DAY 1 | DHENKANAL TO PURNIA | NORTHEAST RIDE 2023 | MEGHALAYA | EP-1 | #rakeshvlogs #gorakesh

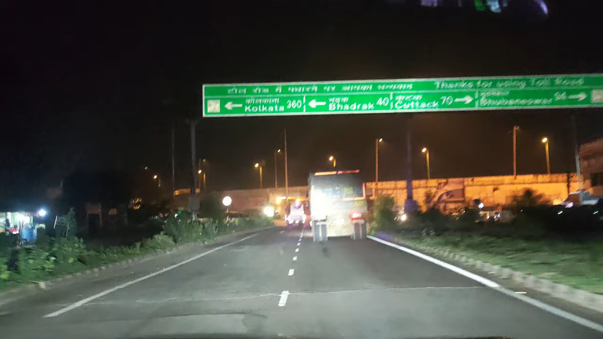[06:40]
ପହଞ୍ଚି ଯାଇଛୁ ପାଣି କୋଇଲିରେ, ଏଠୁ ଲେଫ୍ଟକୁ ଗଲେ ଆପଣଙ୍କର ଭଦ୍ରକ ବାଲେଶ୍ୱର ଟୁୱାର୍ଡସ ଆମର କଲିକତା, ଆଉ ରାଇଟ୍କୁ ଗଲେ ଭୁବନେଶ୍ୱର ଆଉ। ତ କିନ୍ତୁ ଆମକୁ ତ ଲେଫ୍ଟର ଯିବାର ଅଛି, ତ ଏଠୁ ଲେଫ୍ଟକୁ ନେଇକି
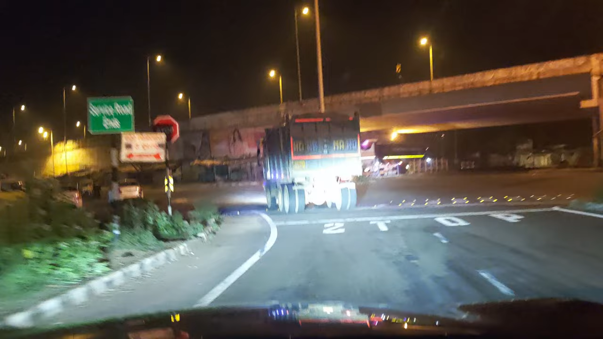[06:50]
ଟୁୱାର୍ଡସ ଭଦ୍ରକ ବାଲେଶ୍ୱର ବାରିପଦା ସେଇ ରୁଟ୍କୁ ଆମକୁ ଧରିବାର ଅଛି ଆଉ।
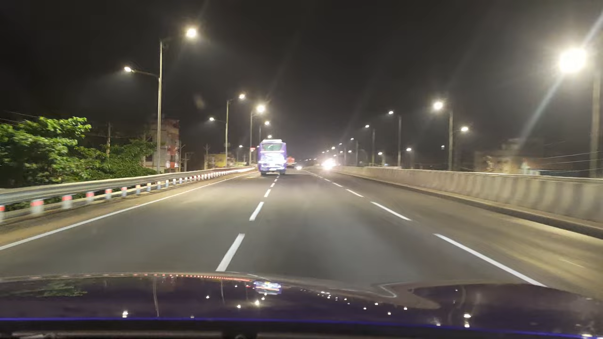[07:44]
ପୁରା ଏମିତି ପୁରା ମକ୍ଖନ ଜେସା ରୋଡ୍ ମିଳିବ, ଏଥିରେ କିଛି ଅସୁବିଧା ନାହିଁ। କିନ୍ତୁ ତା ପରଠୁ ରୁଟ୍ କ'ଣ କେମିତି ହବ ଦେଖିବା ଆଉ।
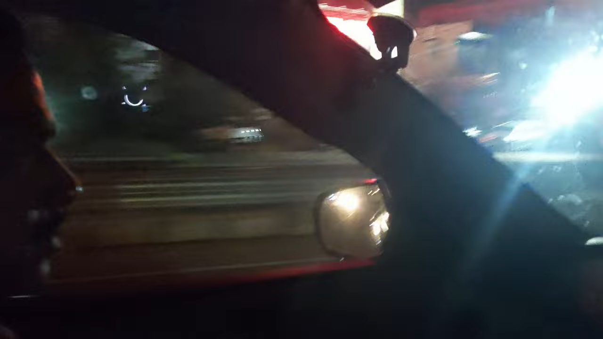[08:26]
ଦେଉଛୁ କ'ଣ କହିଲ ବାପା ପଛେ ପଛେ ଧୂଆଁ ଦିଆ ଚାଲିଛି ଧୂଆଁ ଦେଉଛନ୍ତି ମଶା ଲାଗିଯିବ କେତେବେଳେ ମାନେ କାଳେ ନିଦ ମୋତେ ନିଦ ହେଇଛି ବୋଲି ସିଏ ମୋତେ ଜଗିକି କହୁଛନ୍ତି ତୋ ପଛ କଡ଼େ ଆମେ ଧୂଆଁ ଦେଉଛୁ।
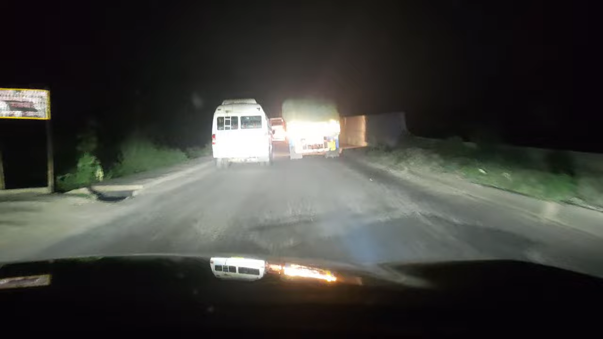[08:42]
ଭଦ୍ରକ କ୍ରସ୍ କଲା ପରଠୁ ବାଲେଶ୍ୱର ଭିତରେ ଯେଉଁ କହୁଥିଲେ ରାସ୍ତା ଭଲ ଅଛି, କିନ୍ତୁ କନଷ୍ଟ୍ରକ୍ସନ୍ ୱାର୍କ ଏତେ ଚାଲିଛି, ମାନେ ପ୍ରତି 2 କିଲୋମିଟରରେ ଗୋଟେ ଗୋଟେ ଡାଇଭର୍ସନ୍।
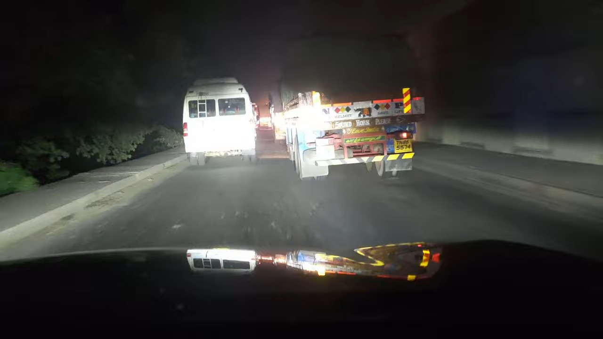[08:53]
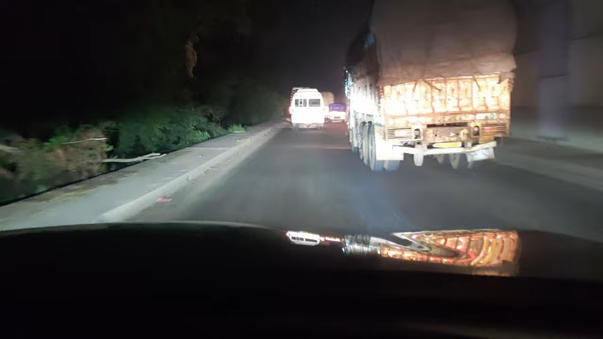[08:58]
ଦେଖନ୍ତୁ ମାନେ NH ଉପରେ କେତେ ଭିଡ଼ ରହୁଛି, ରାତି ଆସିକି 2 ବାଜିଲାଣି, ତଥାପି ଯେଉଁ ରାସ୍ତା କନଷ୍ଟ୍ରକ୍ସନ୍ ୱାର୍କ ପାଇଁ ଯେଉଁ ଯେଉଁ ଜାଗାରେ ଡାଇଭର୍ସନ୍ ରହିଲା ସେଇ ସେଇ ଜାଗାରେ ସବୁ ଏଇଭଳିଆ ଅବସ୍ଥା ଆଉ। ଭଦ୍ରକ ଯାଏ ରାସ୍ତା କଣ୍ଡିସନ୍ ବହୁତ ଭଲ ଥିଲା, କିନ୍ତୁ ତାପରଠୁ ଅବସ୍ଥା ଦେଖୁଛନ୍ତି ଆପଣ।
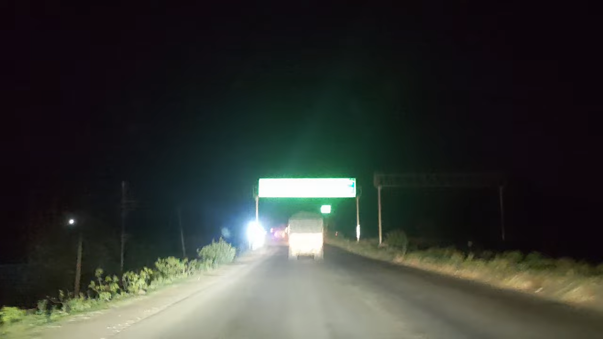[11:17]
ବାରିପଦା ଏଠୁ 50 କିଲୋମିଟର, ଖଡ଼ଗପୁର 120, କୋଲକାତା 251, ଜଳେଶ୍ୱର 43।
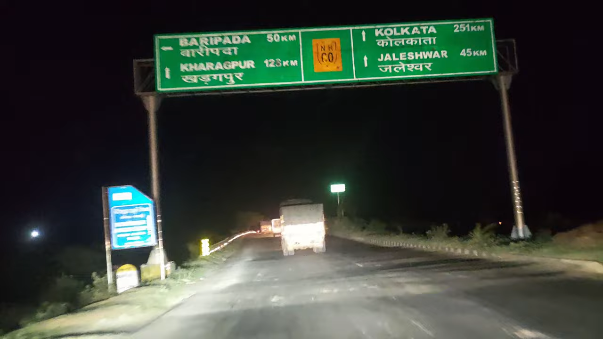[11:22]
ଆମେ ଏଇଠୁ ବାଙ୍କୁ ଏକ୍ଜିଟ୍ ନେଇଯିବା ଟୁୱାର୍ଡସ ବାରି।
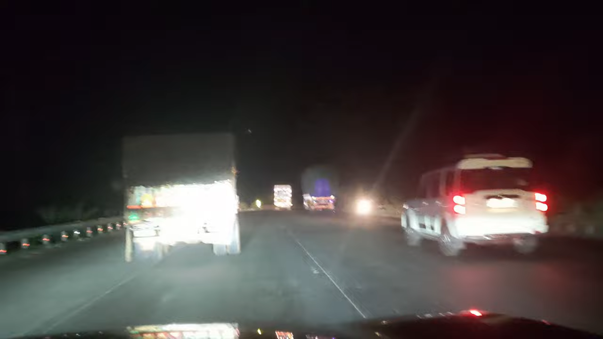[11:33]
ବର୍ତ୍ତମାନ ଏଠୁ ଟୁୱାର୍ଡସ ବାରିପଦା ଚାଲିଲୁ। ବାଏ ବାଏ NH-16। ଆମେ ବର୍ତ୍ତମାନ NH-କୁ ଛାଡ଼ି ଦେଇଛୁ ଆଉ ଛାଡ଼ିକା ବାରିପଦା ରୁଟ୍ ଆମେ ଧରିଛୁ। ବାରିପଦା ଏଠୁ ଆଉ 49 କିଲୋମିଟର ଭଳିଆ ଆଉ।